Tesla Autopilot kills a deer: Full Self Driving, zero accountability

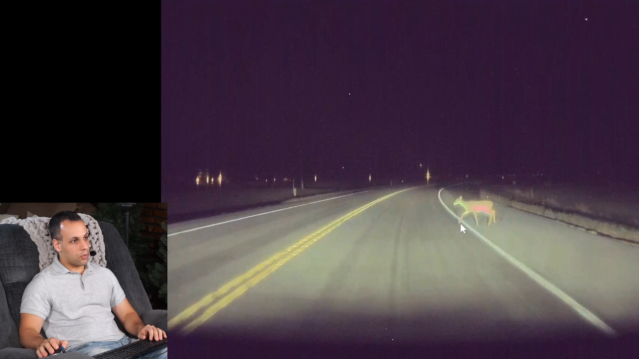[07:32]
it's made its way over here at this point I think the car should have at least tried to slow down with autopilot engaged and it did not which then you know again many people will say you should be paying attention you should be paying attention it's your fault and uh you know I do believe in personal